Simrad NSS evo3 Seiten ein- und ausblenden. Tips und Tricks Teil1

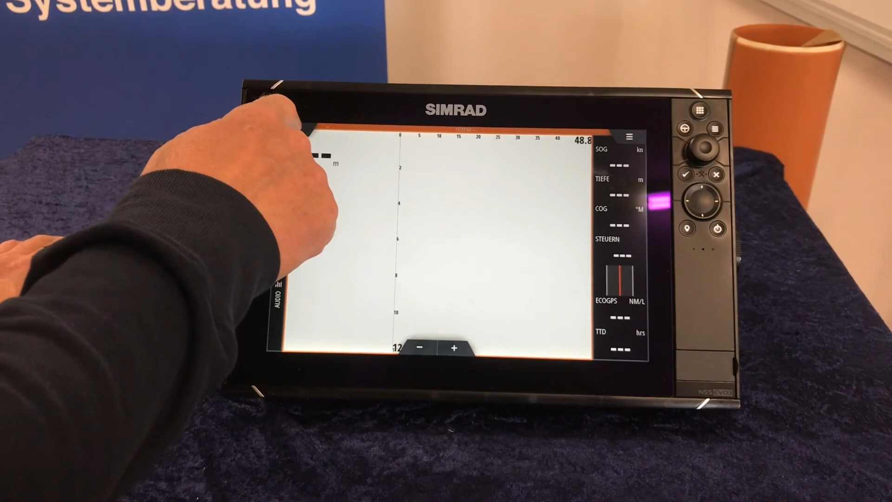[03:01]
Aber das möchte ich einmal zeigen, wie solche Sachen eingestellt werden, wenn man das doch tief versteckte Menü ist.